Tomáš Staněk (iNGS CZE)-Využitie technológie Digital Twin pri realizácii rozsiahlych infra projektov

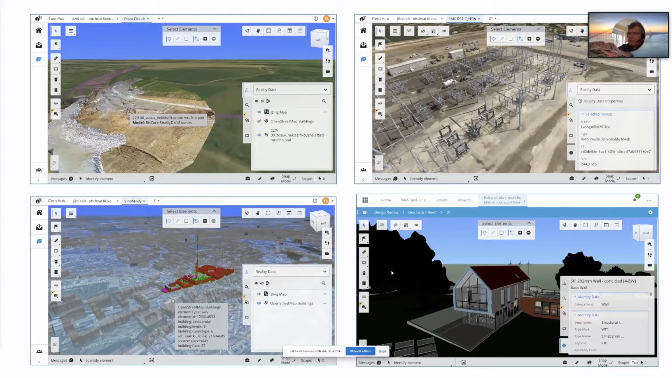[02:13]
nějakých naměřených hodnot, mračen bodů, jste schopni vybudovat dnes velmi jednoduše, nebo relativně jednoduše digitální dvojčat a začít ho využívat, což samozřejmě by mělo být cílem každého digitálního dvojčata. Vysvětlím to na pojmu iModel Hub, což je vlastně technologie, kterou nabízí firma Bentley System pro vytvoření takového dvojčata.